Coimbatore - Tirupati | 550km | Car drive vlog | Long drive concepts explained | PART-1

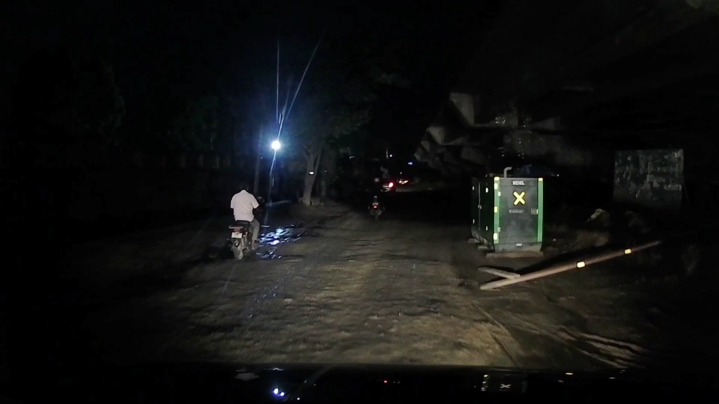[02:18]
இங்கே வந்து பார்த்தீங்கன்னா பிரிட்ஜ் கன்ஸ்ட்ரக்ஷன்ஸ்லாம் போயிட்டுருக்கு, உங்களுக்கு பார்த்தாலே தெரியும்.
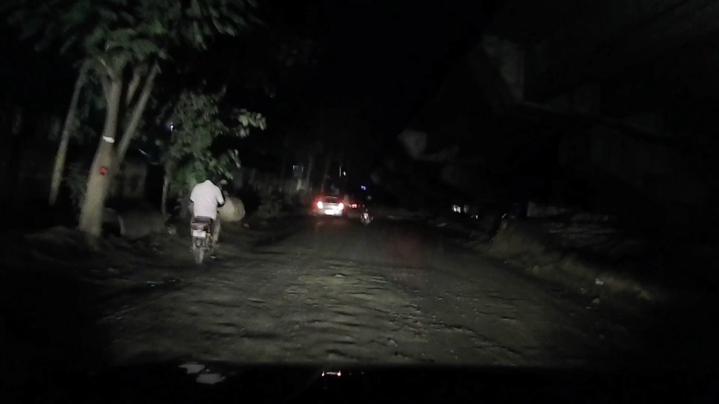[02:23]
ஸோ இங்கே நார்மலான டைமில் நம்ம வந்தோம் அப்படின்னா, அதாவது ஒரு மார்னிங்கோ ஒரு ஈவினிங் டைமில் நம்ம வந்தோம்னா 15 to 20 மினிட்ஸ் டிராஃபிக் வந்து கண்டிப்பாக இருக்கும் ஃப்ரெண்ட்ஸ்.